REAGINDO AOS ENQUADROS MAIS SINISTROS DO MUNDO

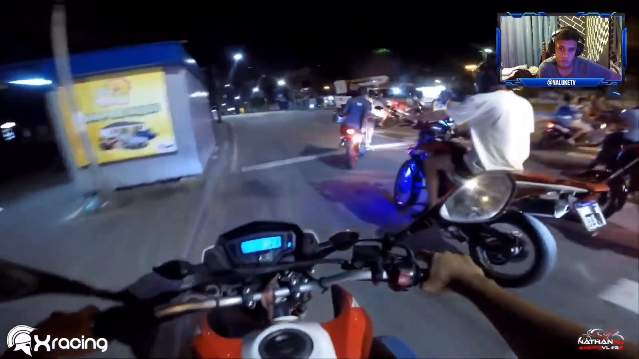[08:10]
Os caras marcam um e pega. Segue o ZL. Daqui a pouco começa, daqui a pouco começa. É isso, só outro.
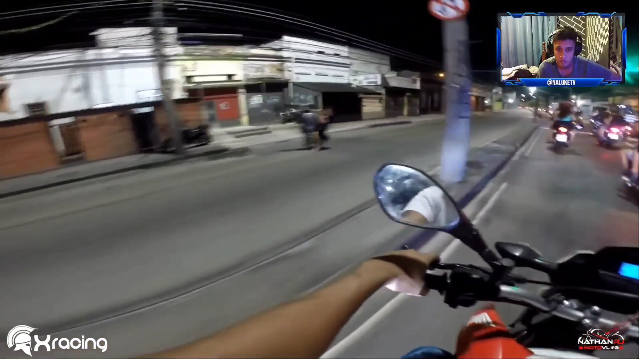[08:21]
Sempre tem um doente. O destacadão. Quer aparecer pras novinhas? Pra poder.
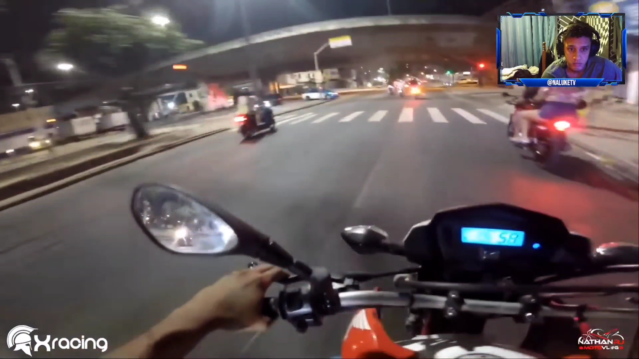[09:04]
Hoje o Zene tá GTA de verdade. Zene hoje tá sinistro. Já tá vindo polícia lá atrás, já tô vendo o Zene piscando lá atrás. Caraca, mano, o Zene hoje tá sinistro. Não sai fora não pra ver. Duas viaturas lá atrás vindo, voado, filho. Duas viaturas, mano, vou parar no posto aqui. Vou parar no posto aqui, filho.
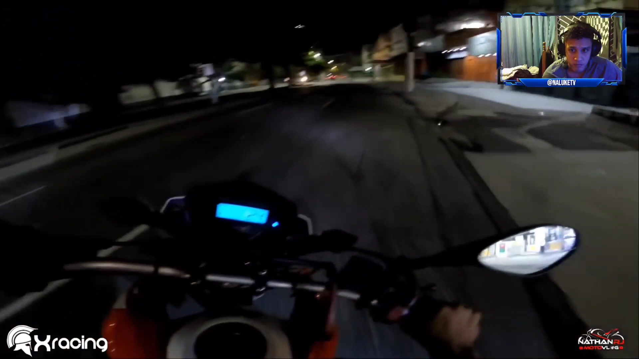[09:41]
Ih, mano, aí ferrou. Ih, mano, aí ferrou. Por que saiu do posto, animal? Caraca, eles estão esticando.
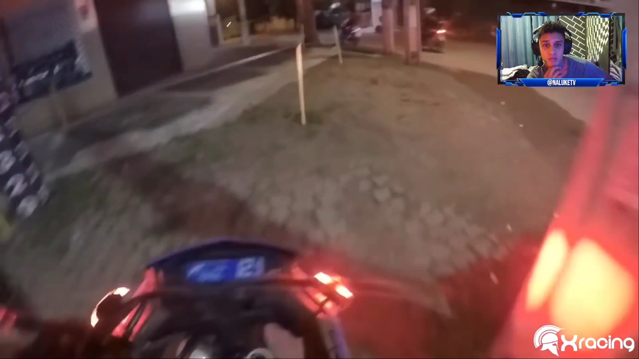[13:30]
Levanta a mão! Você tá maluco, rapaz?